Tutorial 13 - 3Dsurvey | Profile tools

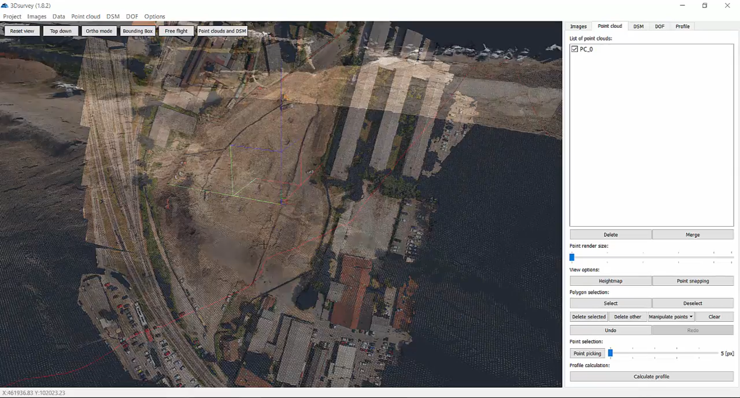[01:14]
You can access the calculated profile via the point cloud tab, DSM tab, author photo map, and profile tab.
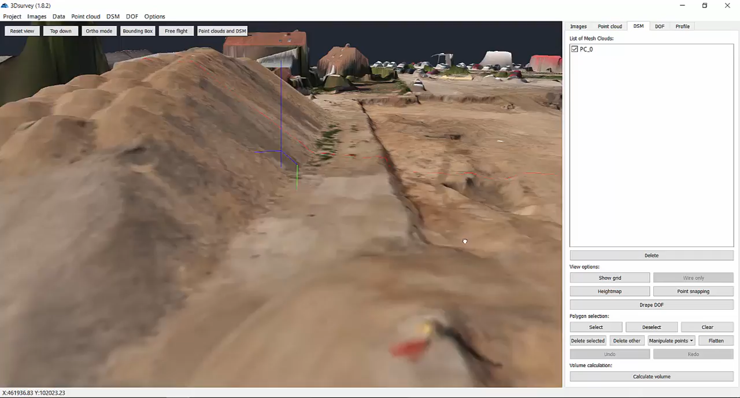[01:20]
There's an option to manipulate profile data and export it to DXF or PDF.
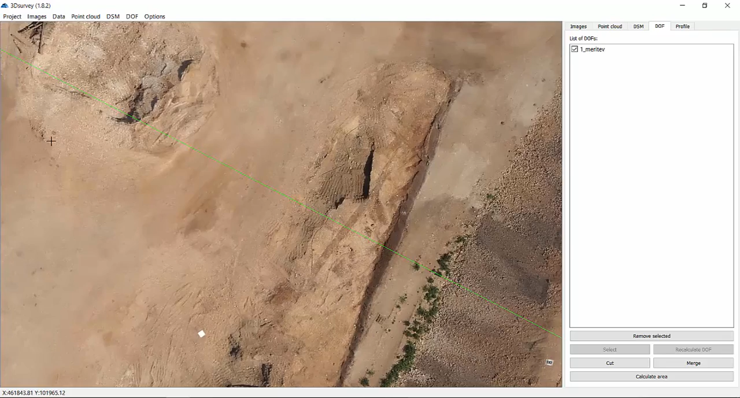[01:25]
Let's take a look at a few tricks.
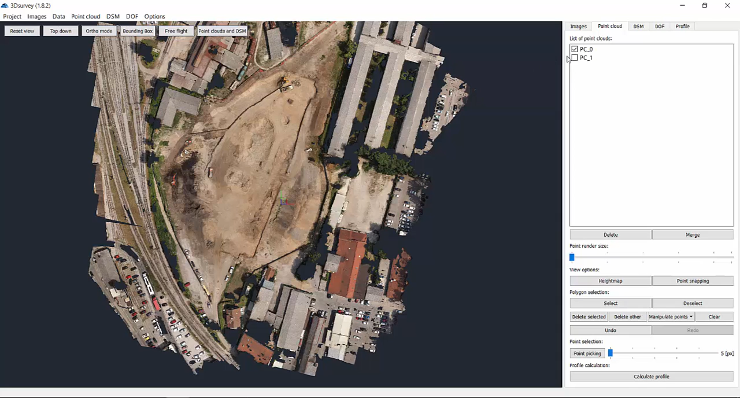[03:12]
Let's quickly see how it works on multiple point clouds. We've got two point clouds measured at a different time but in the same area.